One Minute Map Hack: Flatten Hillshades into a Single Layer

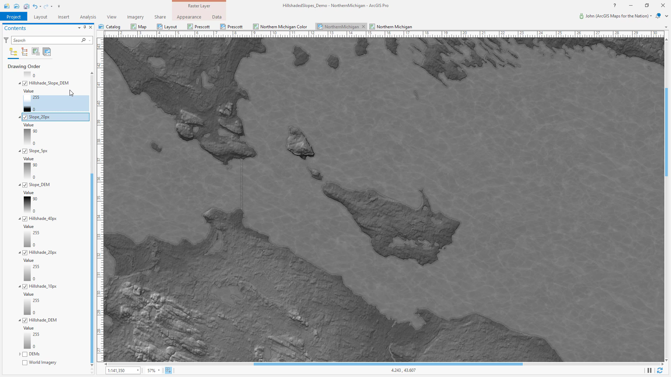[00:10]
suppose you've been just going crazy with stacking up semi-transparent blended terrain layers or maybe you even followed a crazy ambient hillshade how-to tutorial who knows but you've got all these layers stacking up to create just the effect that you want how do you export these
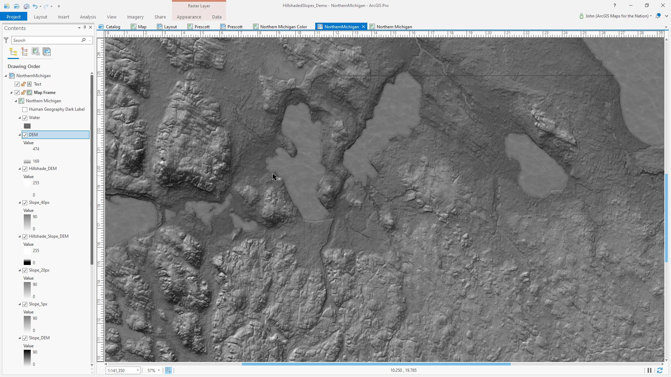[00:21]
into a single flattened image that's geo-referenced so you can just use it in any map that you want no problem just export it as